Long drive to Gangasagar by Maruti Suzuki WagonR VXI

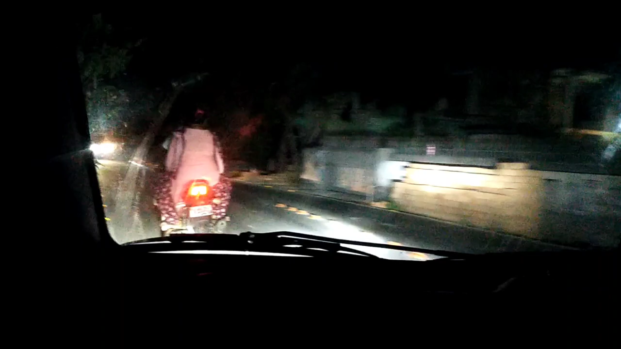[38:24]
बाइक भी चलो बिना हेलमेट में चला रहा है भाई साहब, बेशरम लोगो।